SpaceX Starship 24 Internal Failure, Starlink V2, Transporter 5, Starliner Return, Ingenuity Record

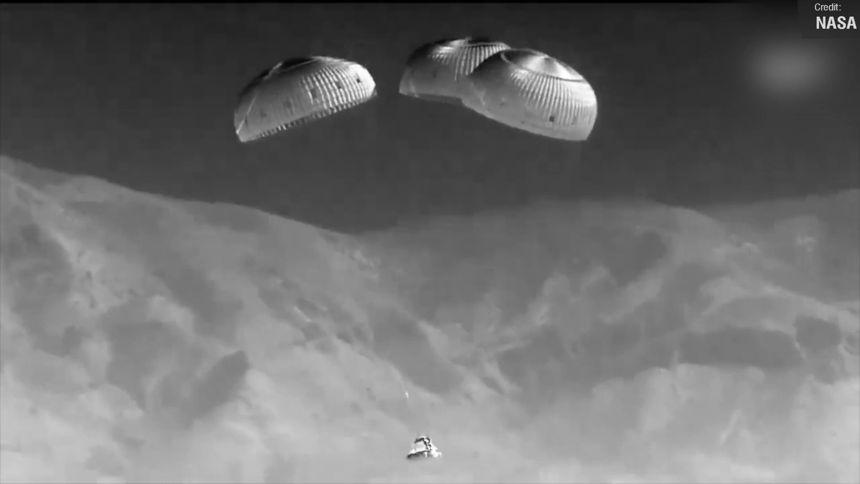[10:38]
After passing through the re-entry phase, the capsule successfully landed at the White Sands Space Harbor, located in the United States Army's White Sands Missile Range in New Mexico.
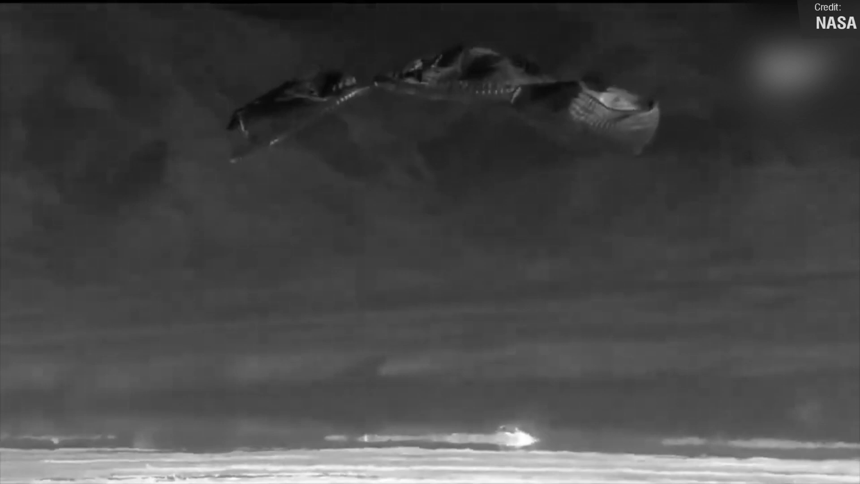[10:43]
Although we couldn't really see if Jebediah was definitely okay in the live stream shots, here's hoping he survived.